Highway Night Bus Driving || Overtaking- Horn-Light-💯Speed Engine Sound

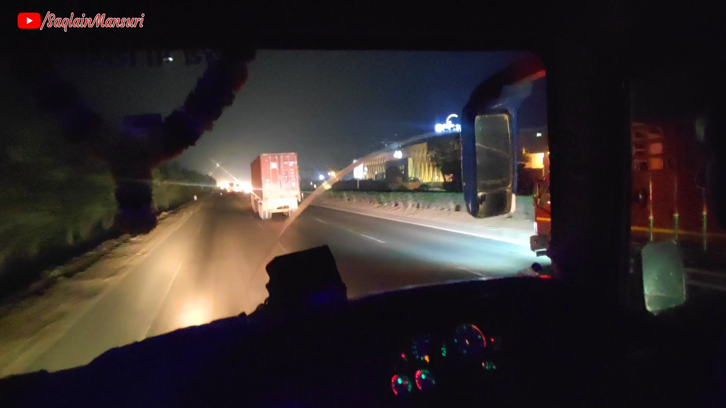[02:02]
और अभी रात के बजे हैं 12 और तानसी भाई अभी भी ड्राइविंग कर रहे हैं और महबूब भाई इधर बैठे हैं
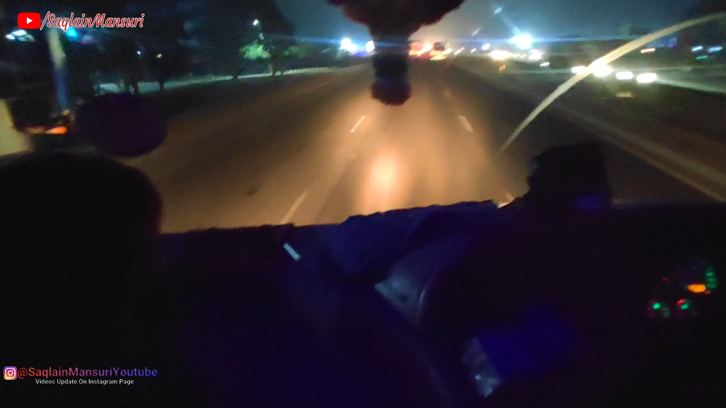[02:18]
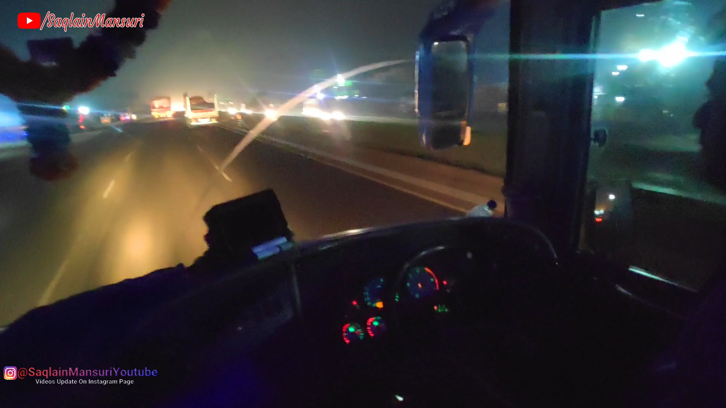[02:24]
और अभी गाड़ी की अभी स्पीड है 80 किलोमीटर पर आवर यानी 80 की स्पीड है और बस देखो ड्राइविंग चल रही है।